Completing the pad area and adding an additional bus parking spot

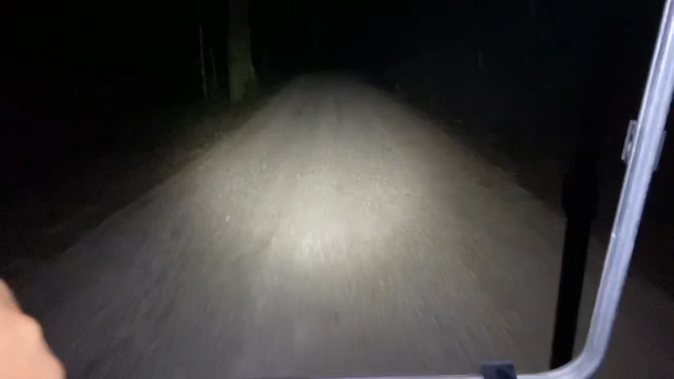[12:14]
And using the Olight flashlight here for our headlights. It's really good. Flashlight is so bright it can see through my friggin' hands.